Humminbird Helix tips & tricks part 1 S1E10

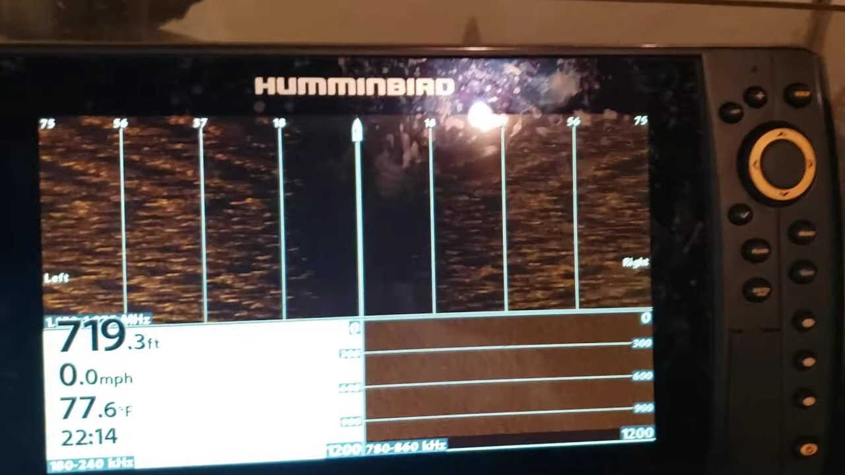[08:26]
On screen: depth 719.3 ft, water 77.6°F, speed 0.0 mph
some of the settings that I like on here, I've already got turned on, right?
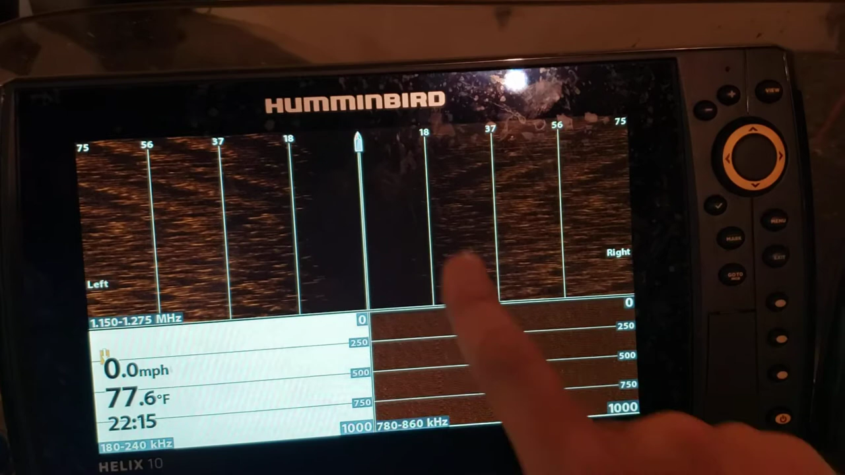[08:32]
On screen: water 77.6°F, speed 0.0 mph
So these distance lines on the imaging, right? So I've got this set for 75 feet right and 75 feet left. These distance lines that are on here, right?
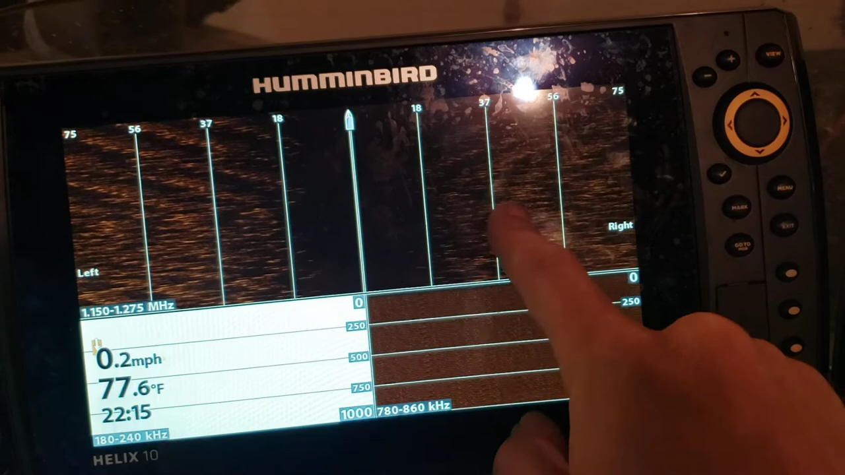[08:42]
On screen: water 77.6°F, speed 0.2 mph
You can't control, you know, how far apart those lines are.
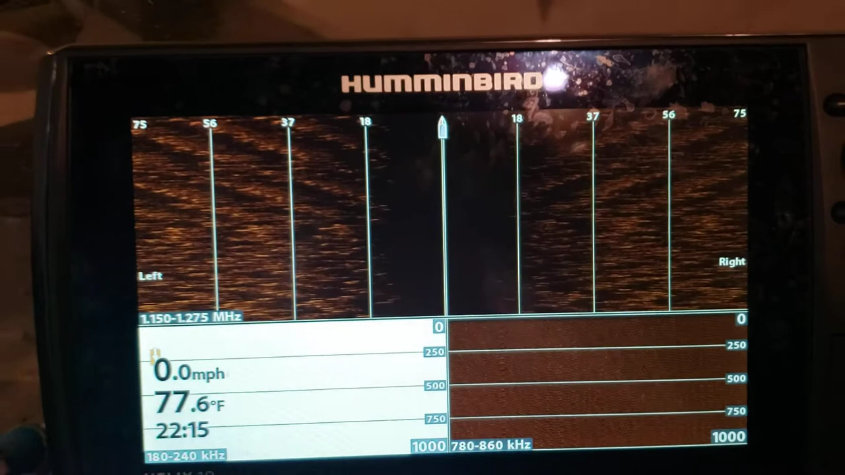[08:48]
On screen: water 77.6°F, speed 0.0 mph
It's going to put up three lines, and the distance between the lines is basically going to be determined by,
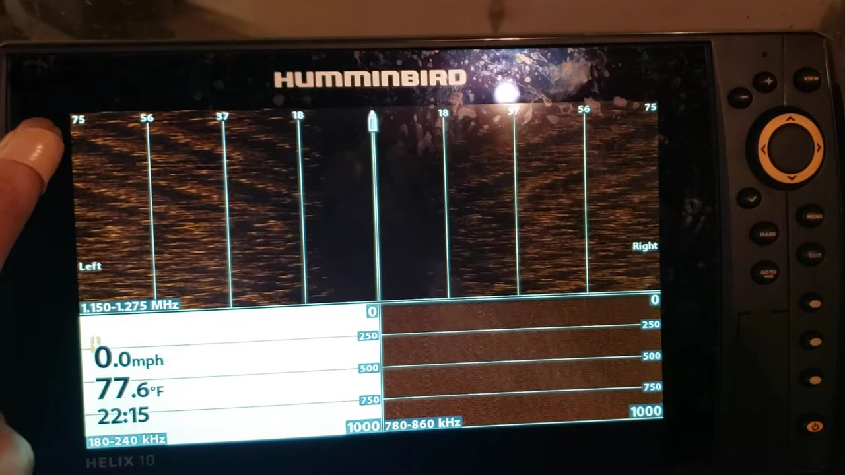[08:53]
On screen: water 77.6°F, speed 0.0 mph
you know, whatever your max distance is, right? Then you'll see these change, right?
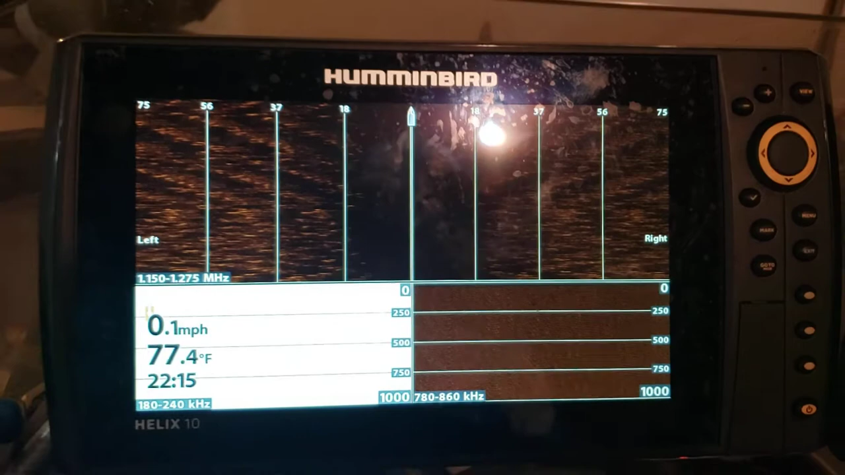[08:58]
On screen: water 77.4°F, speed 0.1 mph
So you'll have to kind of guess a little bit, you know, if you see a mark like in the middle over here,
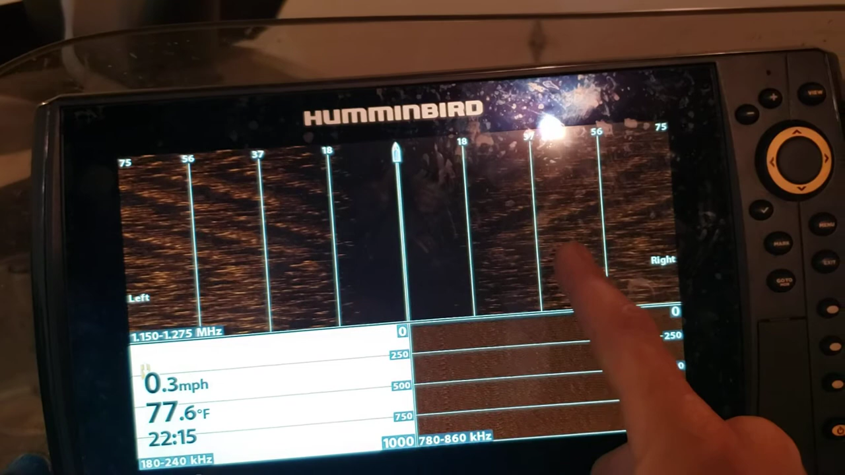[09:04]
On screen: water 77.6°F, speed 0.3 mph
you'll have to guess a little bit at it to tell. But those distance lines are not on by default.
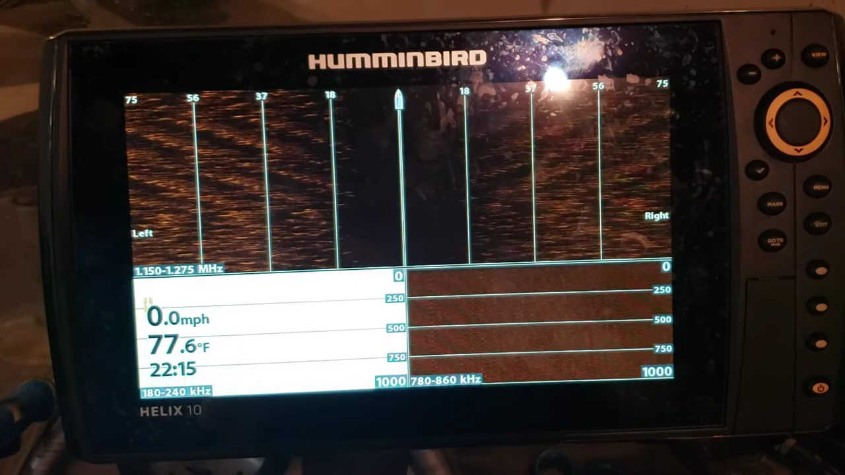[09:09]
On screen: water 77.6°F, speed 0.0 mph
And then the same thing with the depth lines, right?
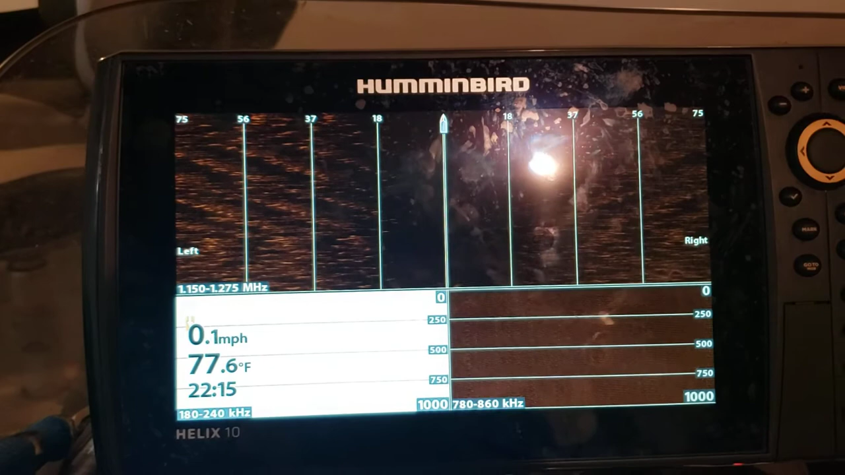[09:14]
On screen: water 77.6°F, speed 0.1 mph
And we don't have any depth to sit in the garage, but, you know, the depth lines as well, right? These are not on by default, you know?
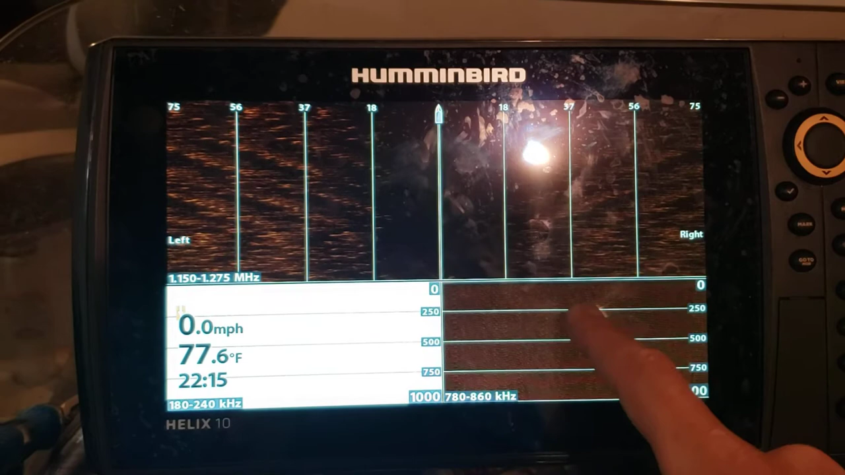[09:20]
On screen: water 77.6°F, speed 0.0 mph
So if you're in 20 foot of water and you see a school of bait fish here, you know,
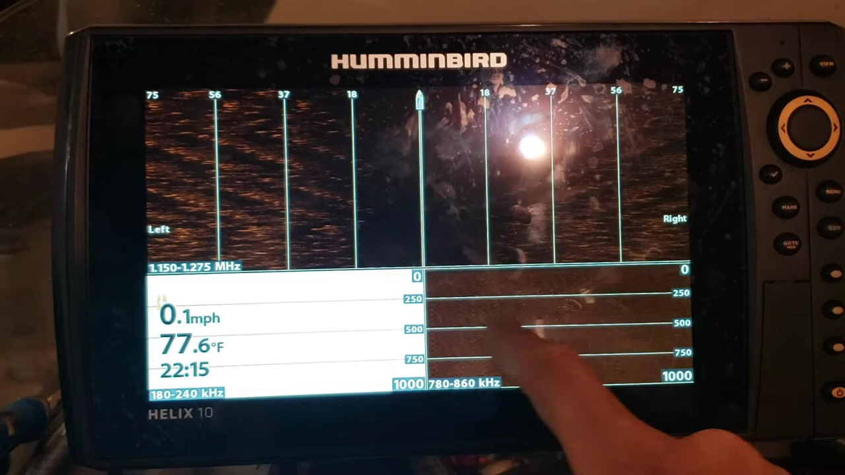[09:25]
On screen: water 77.6°F, speed 0.1 mph
it's nice to have some type of line to give you a little bit of a reference to tell you exactly how deep those might be, right?
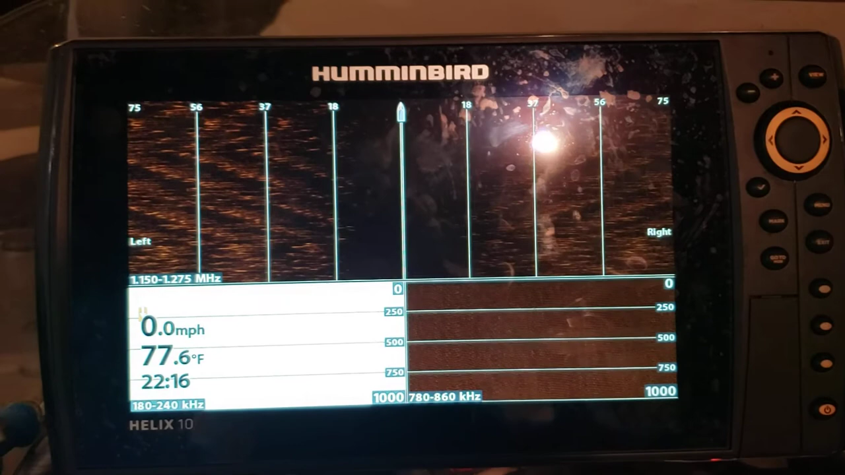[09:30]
On screen: water 77.6°F, speed 0.0 mph
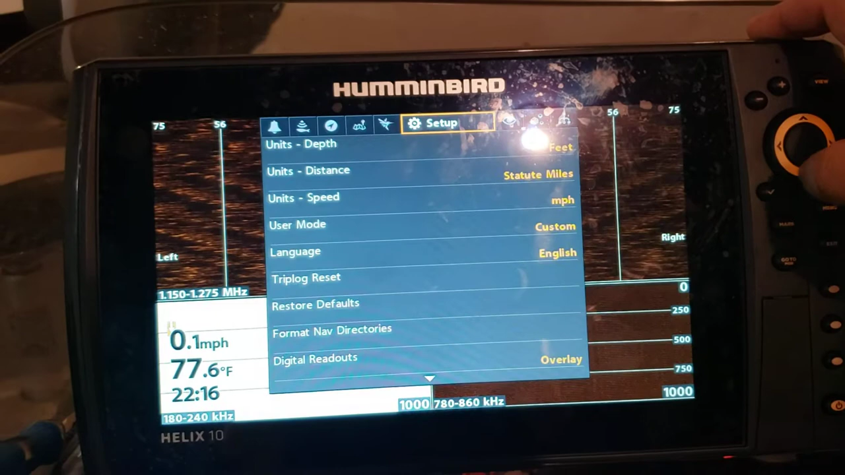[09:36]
On screen: water 77.6°F, speed 0.1 mph
So come back in here. Another thing that some folks don't know is that you can
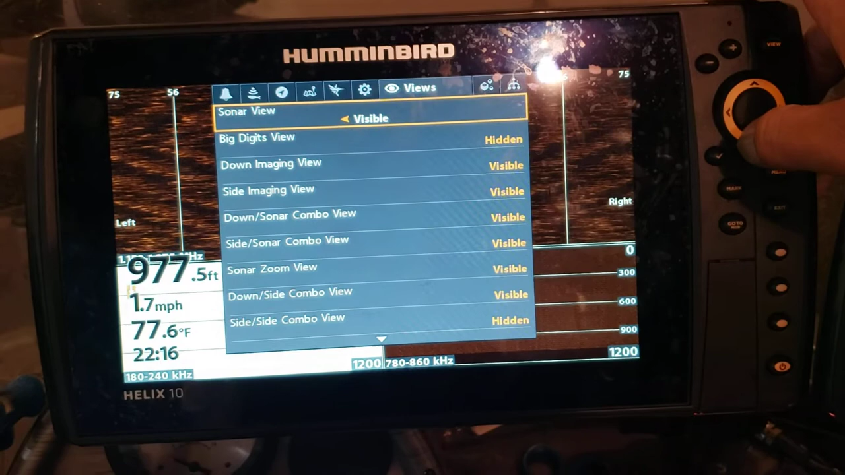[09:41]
On screen: depth 977.5 ft, water 77.6°F, speed 1.7 mph
choose to hide some of these screens here, right?
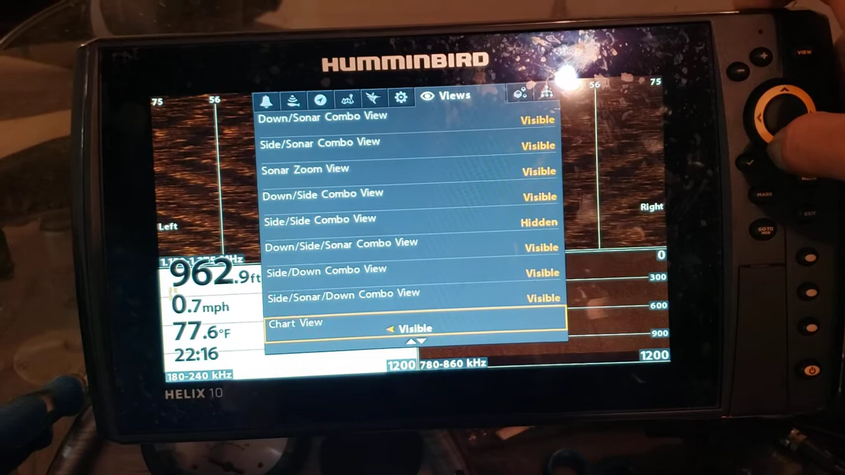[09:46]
On screen: depth 962.9 ft, water 77.6°F, speed 0.7 mph
So screens that you don't want to see, you know, like chart instrument view. I don't need to see that.
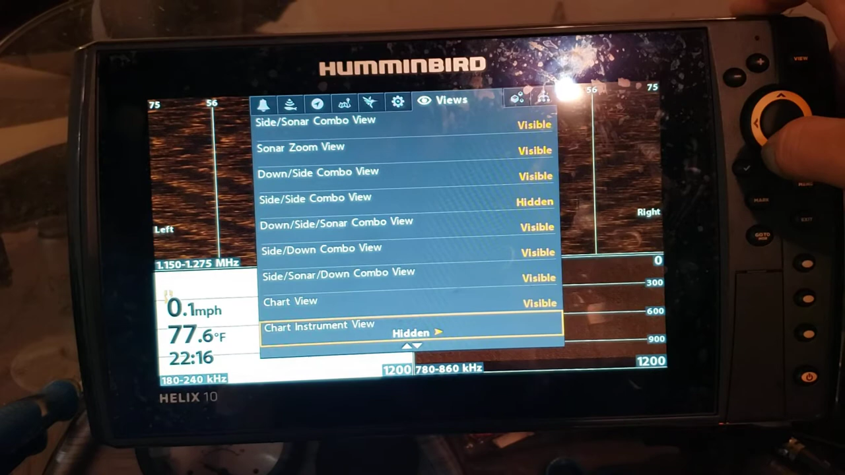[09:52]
On screen: water 77.6°F, speed 0.1 mph
Bird's eye view. Actually, I don't know why that's on. I hate that thing.
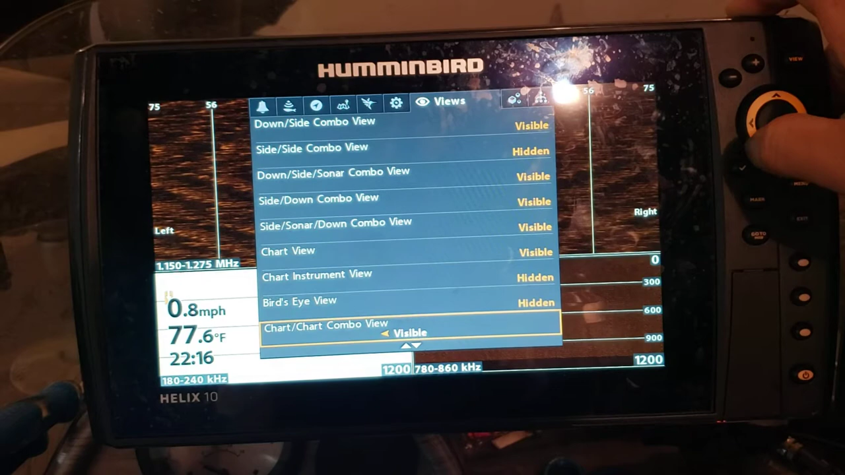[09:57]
On screen: water 77.6°F, speed 0.8 mph
Chart chart. I don't use on this graph.
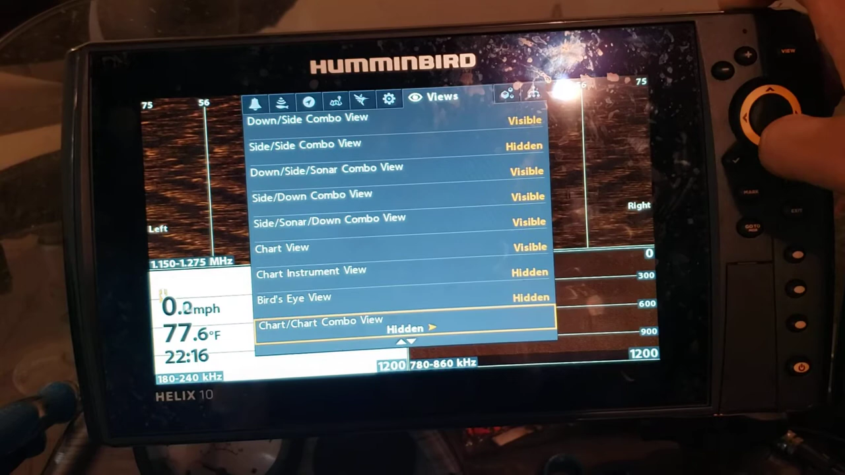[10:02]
On screen: water 77.6°F
So, you know, I must have, yeah, I upgraded this and, or updated the firmware. So this will reset the default.